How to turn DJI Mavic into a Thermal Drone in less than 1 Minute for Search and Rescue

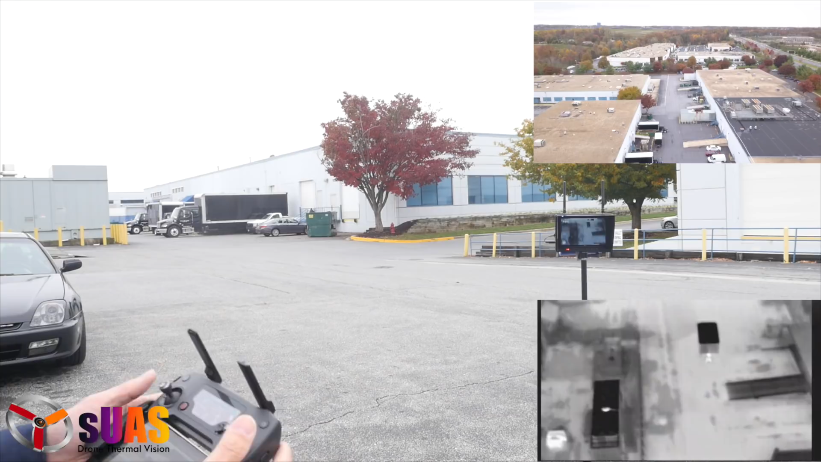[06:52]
Okay, I think we are near a no-fly zone, so we're going to stop there at 125 meters away from me at altitude of 42 meters. And as you can see, the thermal signal is still good. It's a boson 220, but you can see maybe somebody walking underneath.